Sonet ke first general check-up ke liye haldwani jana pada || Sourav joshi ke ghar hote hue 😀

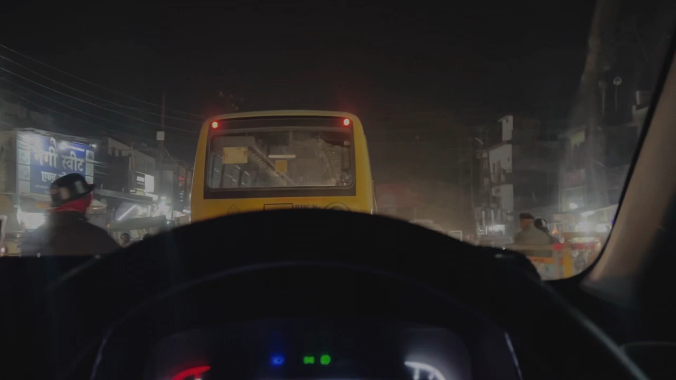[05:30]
हो गया भाई सब निकल नहीं पा रहा हुँ कभी कोई आजा रहा है कभी कोई रोक दे रहा है अब खुला जाके घंटे बाद